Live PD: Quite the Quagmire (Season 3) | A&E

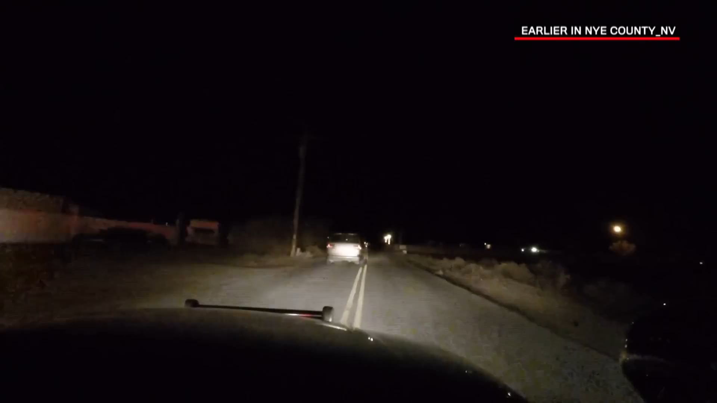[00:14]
So I'm trying to do a traffic stop. This guy has no lights, and he's now failing to yield.